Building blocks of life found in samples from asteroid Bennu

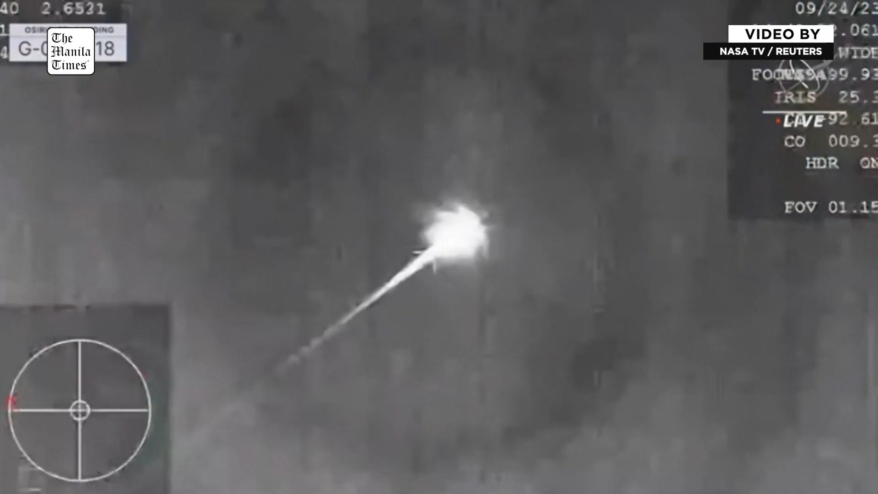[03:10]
A phenomenal view of that streaking SRC coming in across the sky.
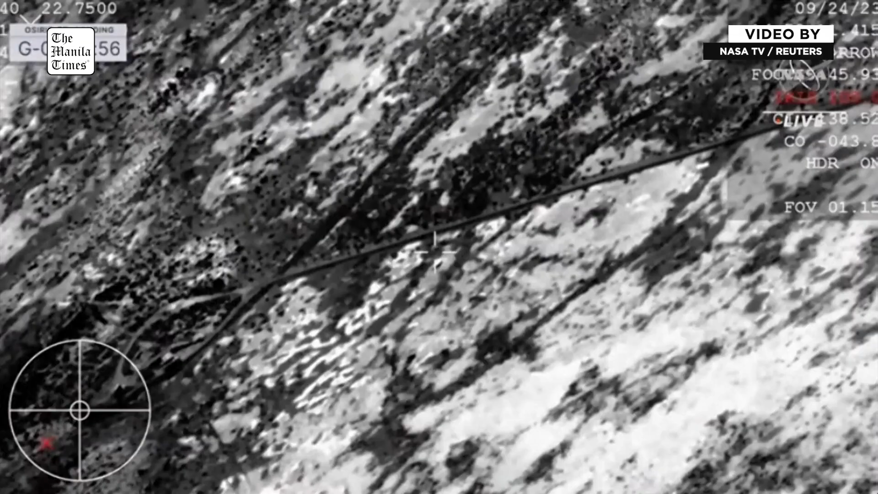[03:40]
SRC has touchdown. And touchdown of the OSIRIS-REx sample return capsule. A journey of a billion miles to asteroid Bennu and back has come to an end.